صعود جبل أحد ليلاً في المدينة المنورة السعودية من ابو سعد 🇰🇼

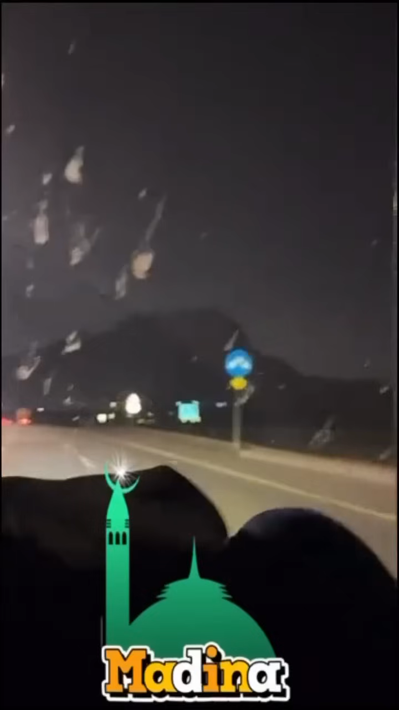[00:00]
هذه بداية المدينة المنورة جبل أحد يبعد 22 كيلو متر
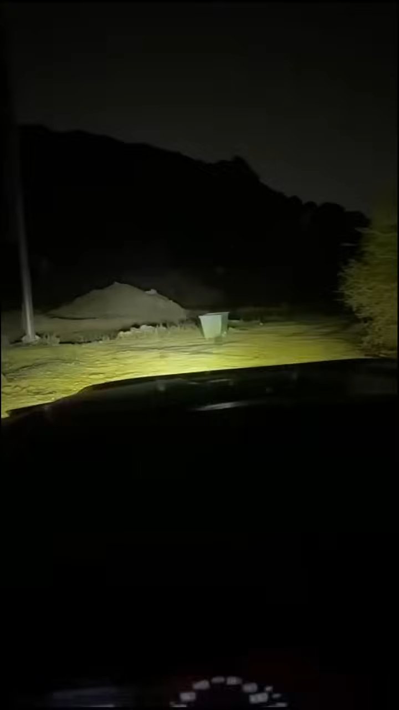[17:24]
نازلنا تحت الصعود الصعود يا اخوان الصعود صعب الصعود صعب جدا والنزول صعب اذا سيارتك مو جيب مو بس جيب مرتفع اذا مو مرتفع
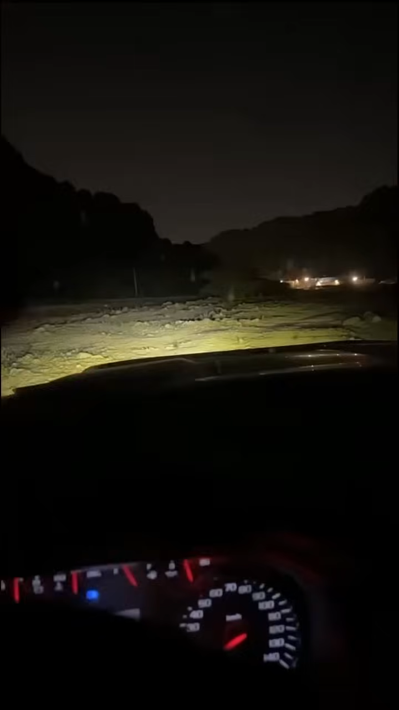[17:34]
تراه جينا المطبط يا ساتر الحمد لله الموطري مرتفع
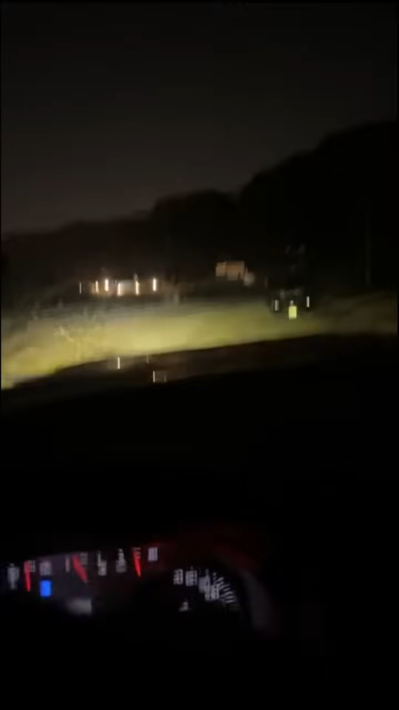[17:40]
وحجري ودبل ما شاء الله تبارك الله رح نزلنا تحت